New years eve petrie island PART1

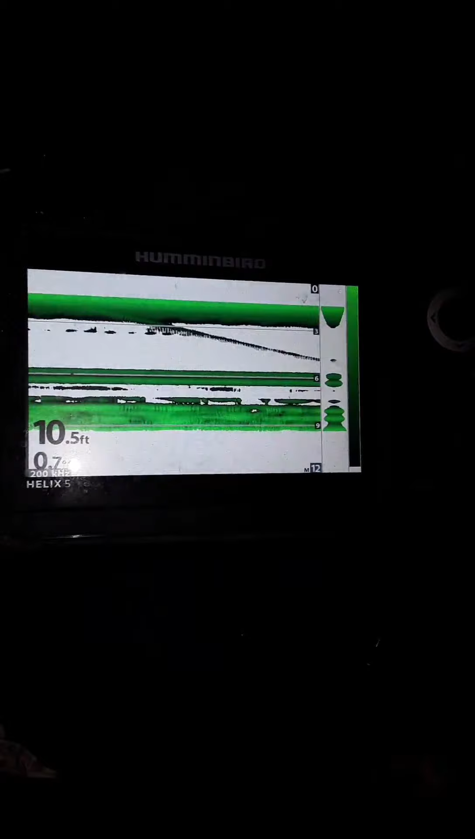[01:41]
On screen: depth 10.5 ft
just dropped them down there's a couple going on in there but nothing much keep you updated